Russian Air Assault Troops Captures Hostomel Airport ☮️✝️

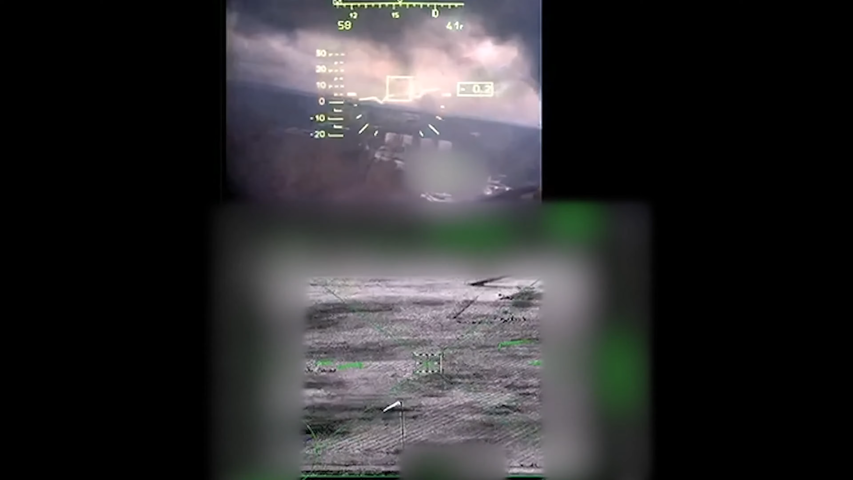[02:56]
Гражданский. Машины. Скажи, чтобы машины не трогали, людей гражданских не трогали. Да. Так, стоп.